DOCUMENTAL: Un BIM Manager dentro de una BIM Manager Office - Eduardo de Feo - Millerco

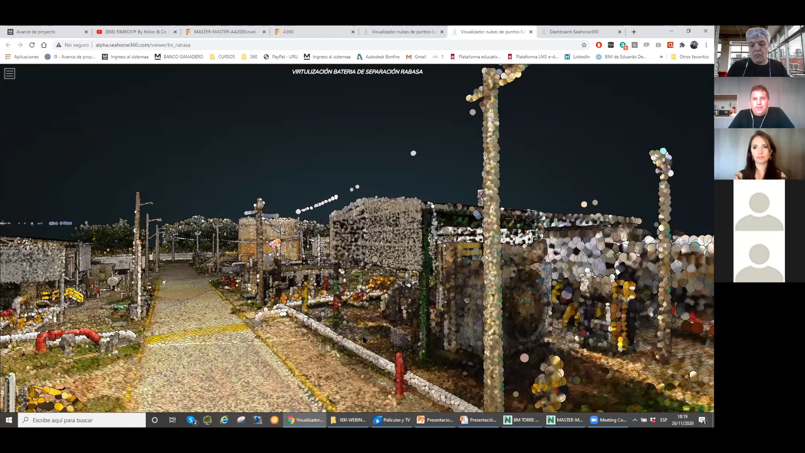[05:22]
planta que seguramente tuvo su documentación, más o menos planos, pero lo que van a ver acá es una obra en la que, con tecnología de punta, yo puedo reconocer cuál es el estado actual de esta obra.
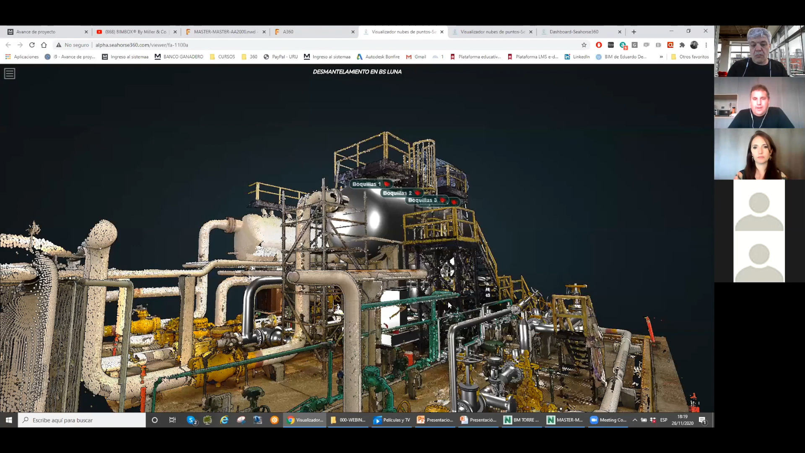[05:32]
Esta obra podría ser de ingeniería. Entonces, lo que están viendo ahí es un escaneo láser, es un escaneo láser de una obra consumada.
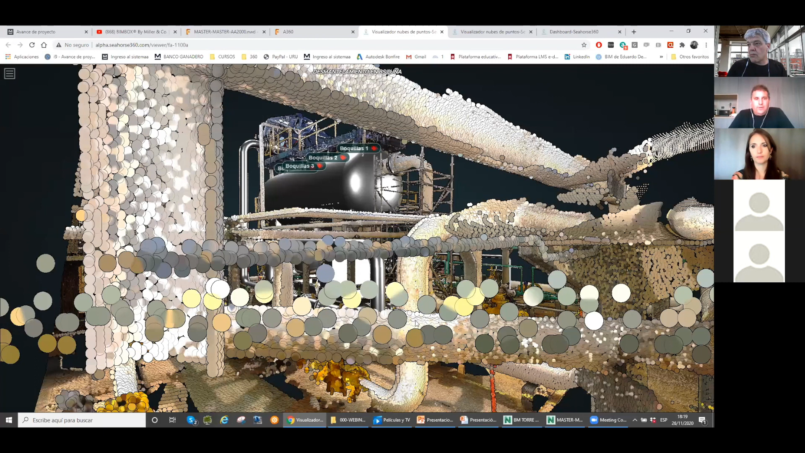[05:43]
Esta, que es tecnología de punta, sí. ¿Querés comentar en dos palabras que hay mucha gente que no vio esa tecnología?
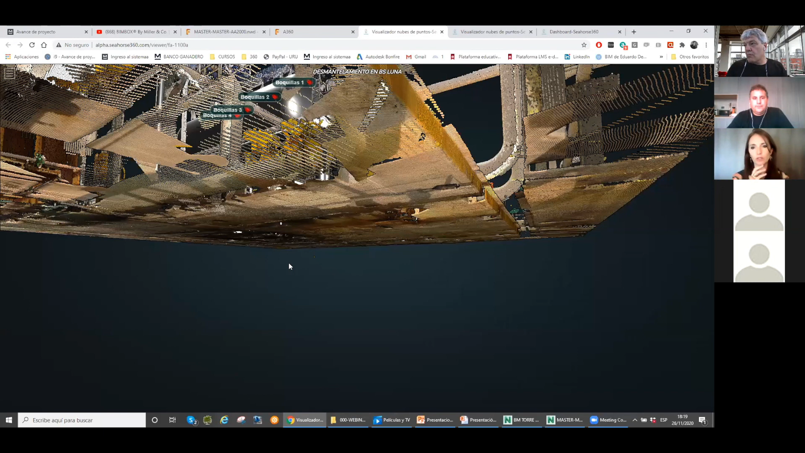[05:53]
¿Qué es un escaneo láser para que llegue a estos niveles de definición? Dale. A ver, un escaneo láser es, ni más ni menos,
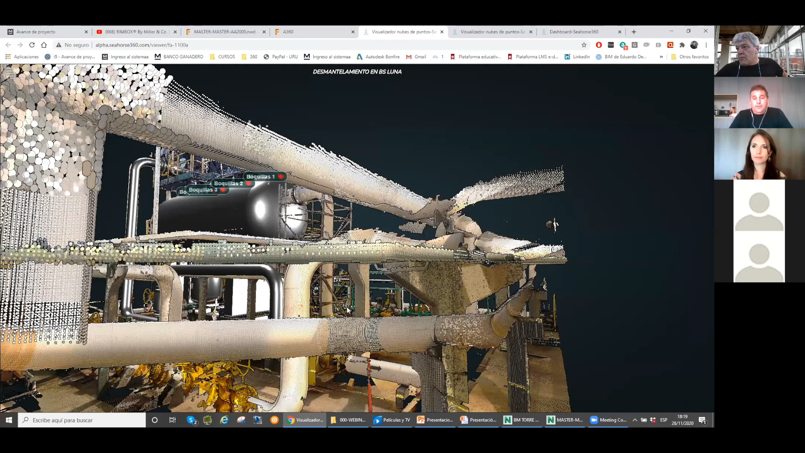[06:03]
es la captura o el levantamiento
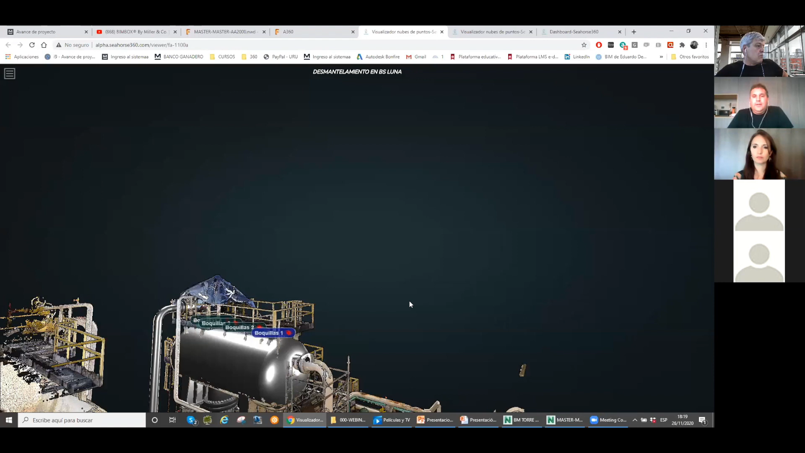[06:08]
de existencias a través de un aparato que se asemeja mucho a una estación total o a un teodelito,
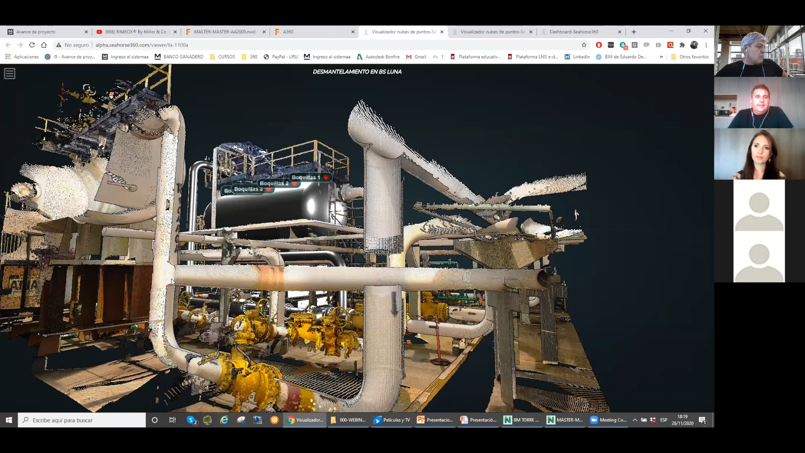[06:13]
nada más que tecnológicamente tiene mucha más modernidad.
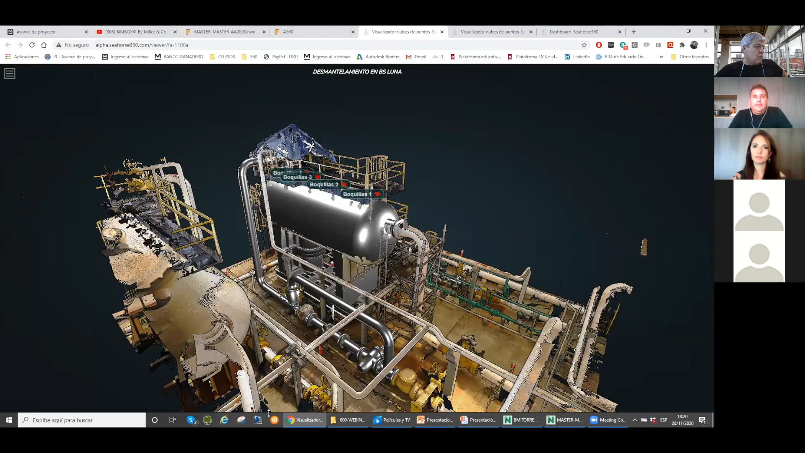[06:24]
Esa modernidad lo que permite es que cuando yo coloco el trípode y hago una toma, el escáner láser golpea su haz de luz o su haz láser en un punto,
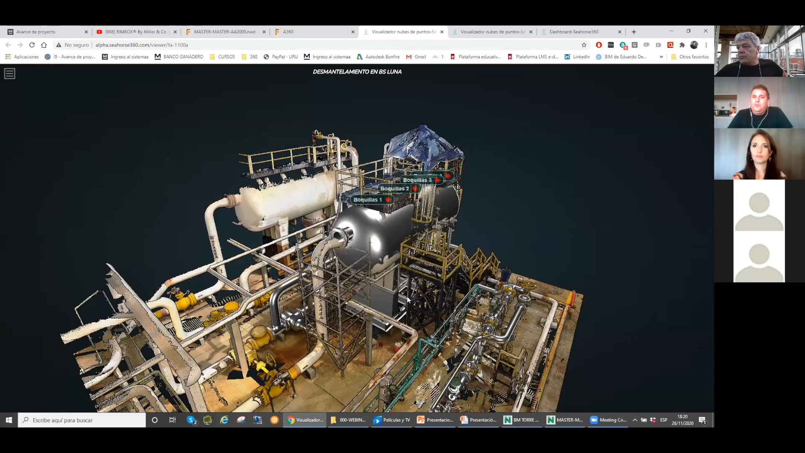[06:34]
vuelve a su compu y cuando lo refleja, guarda la posición en X, en Y y en Z de ese punto, y aparte de guardar esa X,
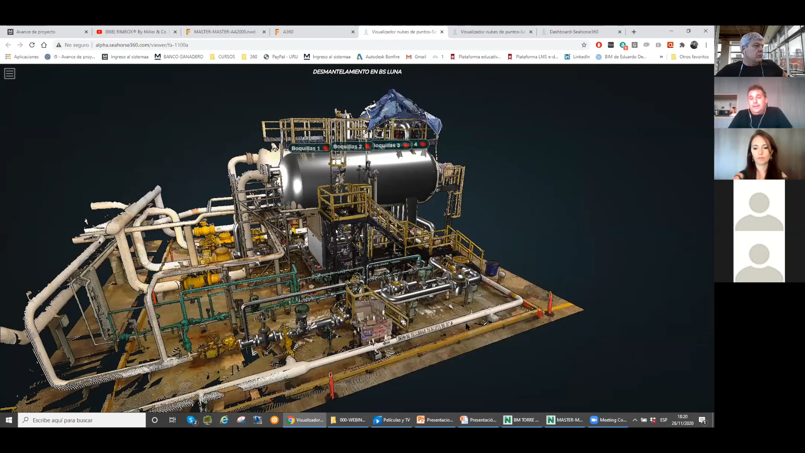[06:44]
Y, Z de ese punto, guarda el RGB. Entonces, yo podría estar teniendo una visión de un elemento existente,
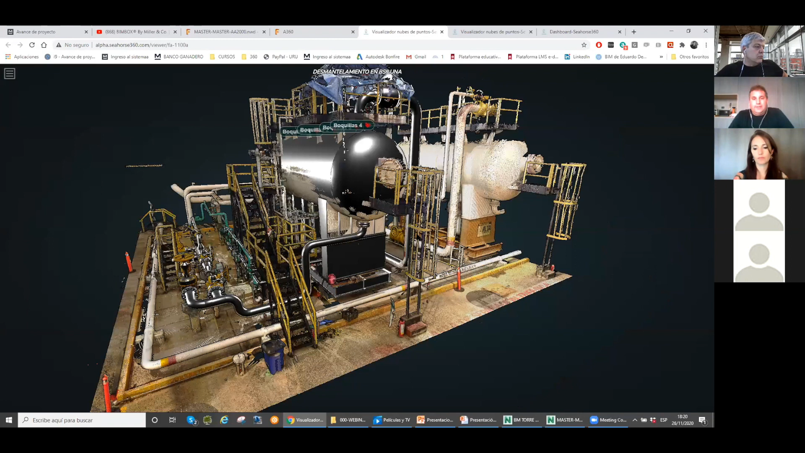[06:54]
y nosotros hoy estamos trabajando con barcos, una industria que hasta ahora no habíamos accedido nunca,
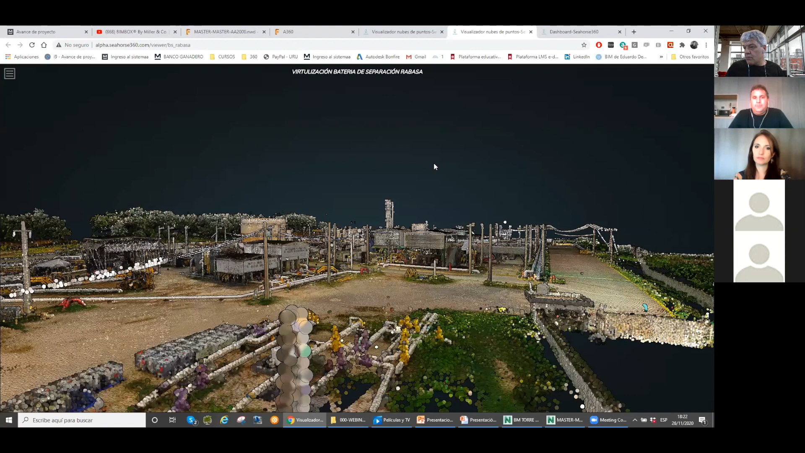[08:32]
Entonces hoy, la novedad para nosotros, y la novedad de lo que nosotros estamos haciendo hoy, es que podemos tener estas nubes de puntos dentro de bases de datos
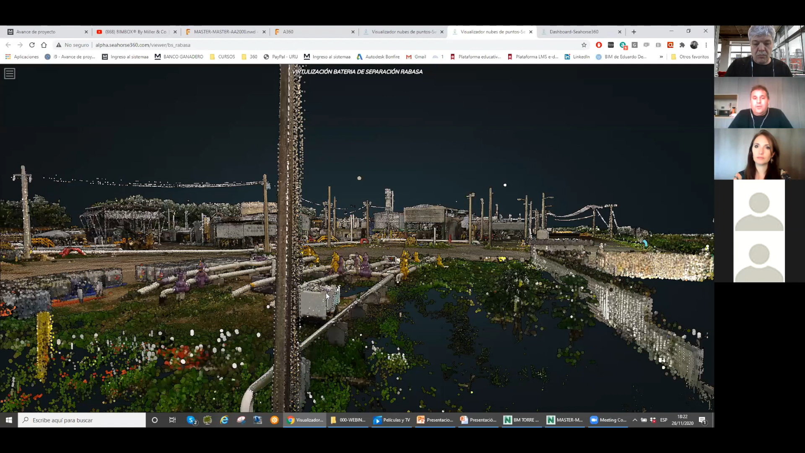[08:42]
transaccionables como esta que está corriendo sobre un Google Chrome, y todos podemos ver esa información.